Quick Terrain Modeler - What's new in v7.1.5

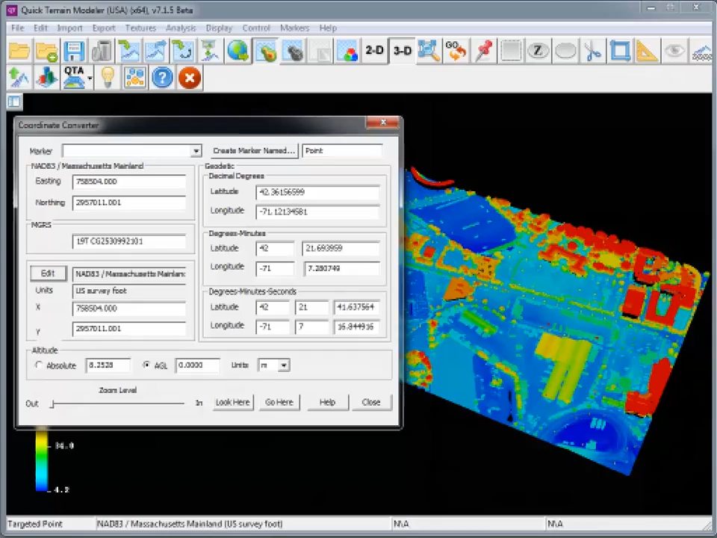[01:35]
Universal coordinate system support has also been added to the coordinate converter utility, which is still accessed by going to the File menu. In this example, you'll notice that Massachusetts state plane coordinates are being converted to both MGRS and geodetic coordinate systems.
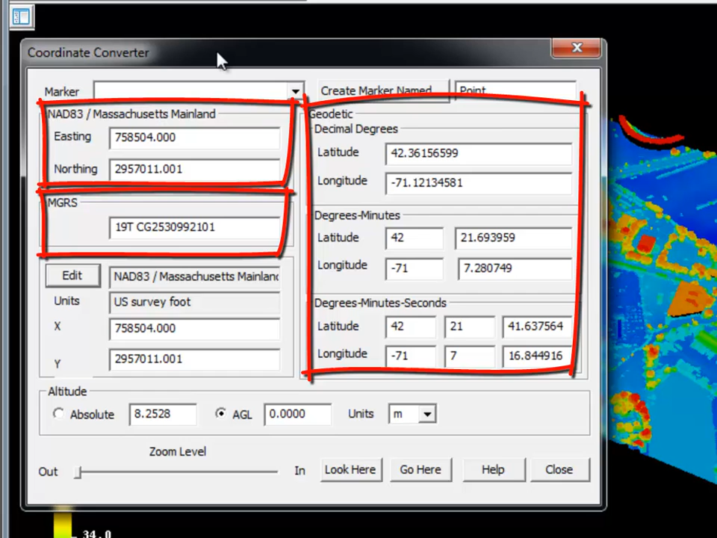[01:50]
You're also given the option to specify a custom coordinate system by clicking on the Edit button.
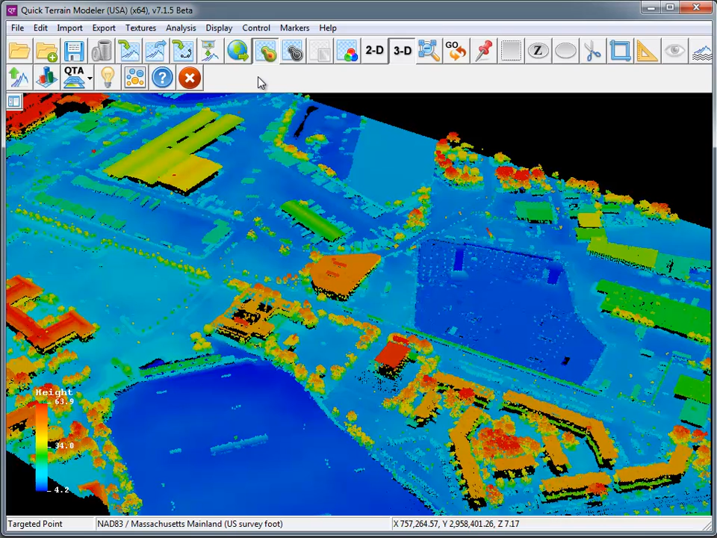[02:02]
Previous versions have offered LiDAR point cloud filtering capabilities, but in 7.1.5 the point cloud filtering capabilities moved to real time.
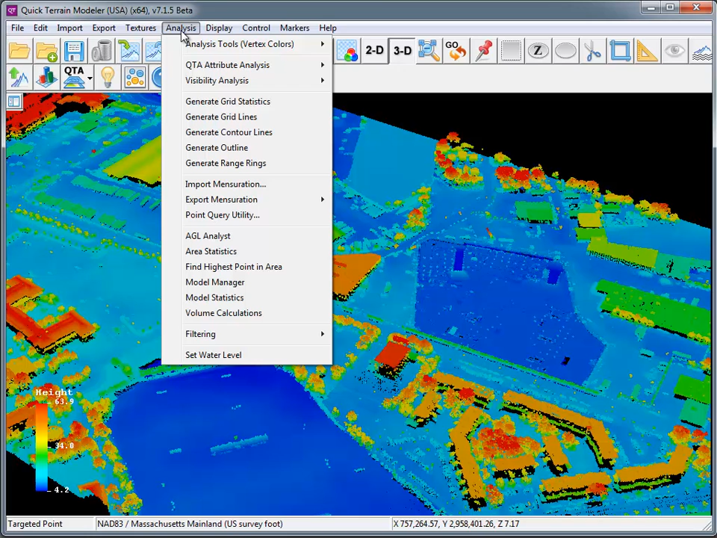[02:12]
From the Analysis menu, go to Filtering, and go to QTA Continuous Filtering. First, select your model, then select the QTA attribute. For this example, I'm going to first go with Number of Returns. Click the button to pack the attribute into the filter channel,
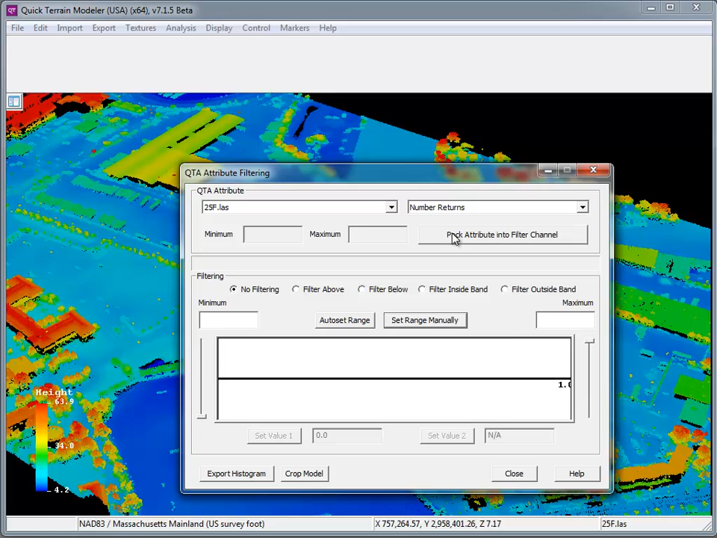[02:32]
and then you can adjust the slider bars to apply the filtering.
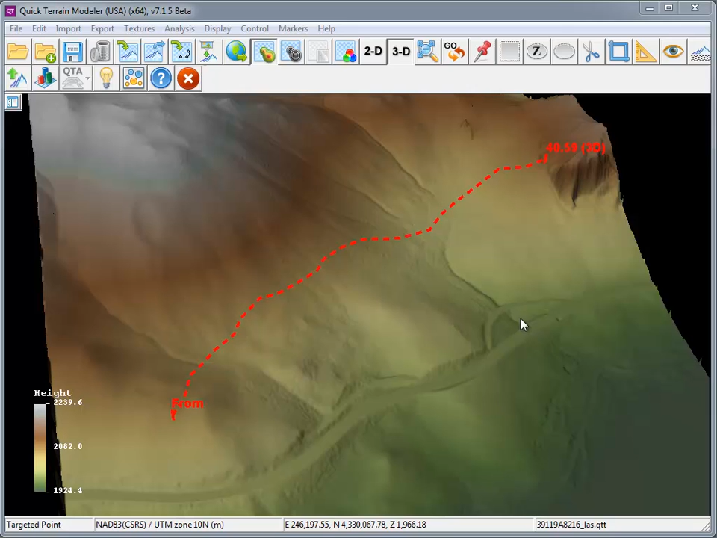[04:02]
In the latest version, lines, routes and even selection areas will now hug the terrain.
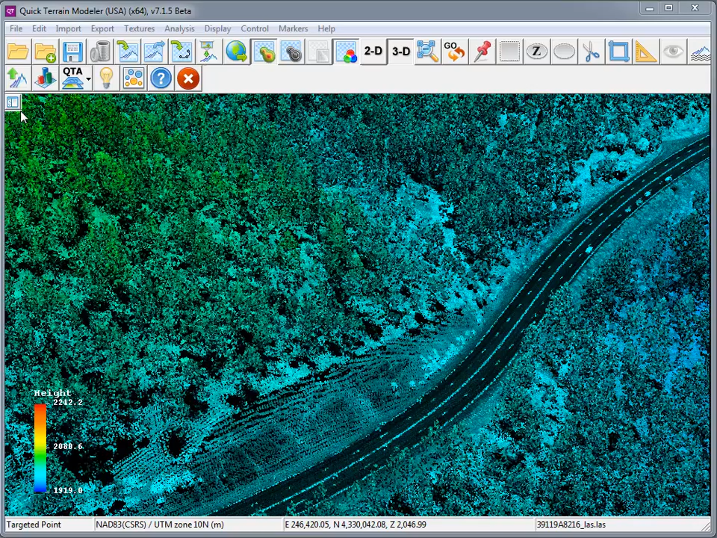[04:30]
To do this, simply click on the float minimap window button.
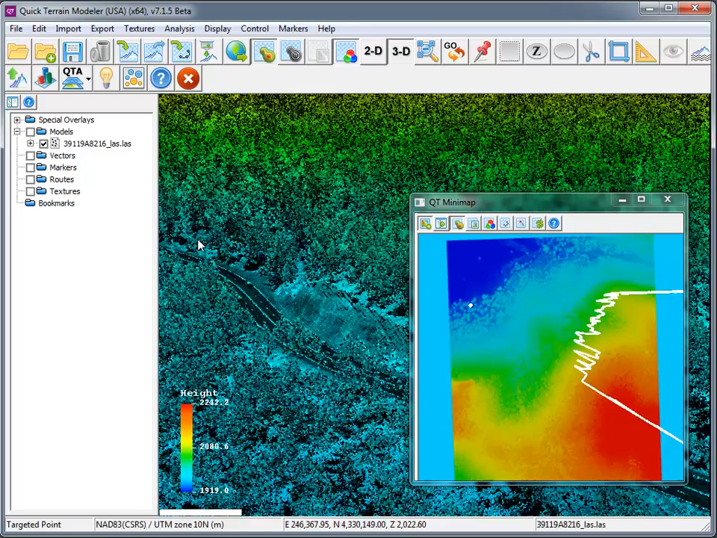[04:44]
For tactical users, it's now easier to configure QuickTrain Modeler to give you one-click access to most of your analytical tools.
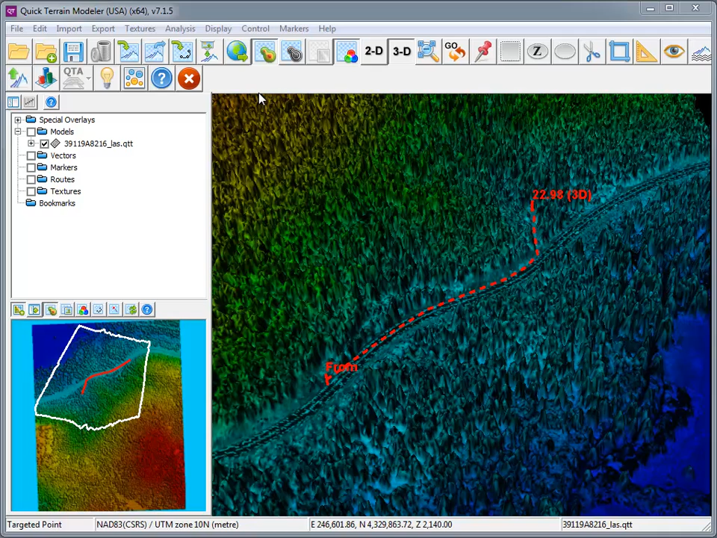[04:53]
From the File menu, go to Options and Settings, and choose Configure Toolbar.